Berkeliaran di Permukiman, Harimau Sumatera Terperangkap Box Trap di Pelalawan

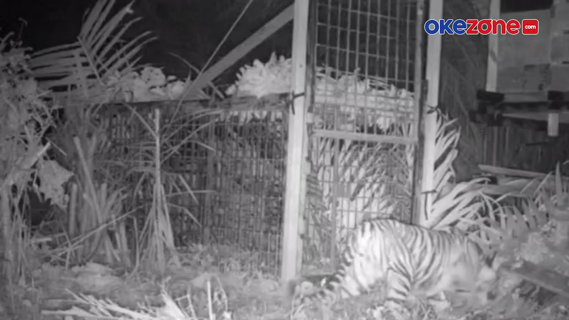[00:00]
KOTAK PERANGKAP Kotak perangkap yang dipasang Balai Besar Konservasi Sumber Daya Alam Riau sejak sepekan lalu di Desa
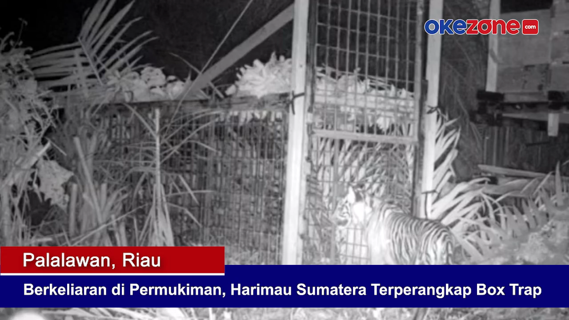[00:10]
Pulau Muda Kecamatan Teluk Meranti Pelalawan akhirnya membuahkan hasil. Salah satu harimau Sumatera yang diduga sempat meresahkan warga sekitar masuk kotak perangkap atau box trap.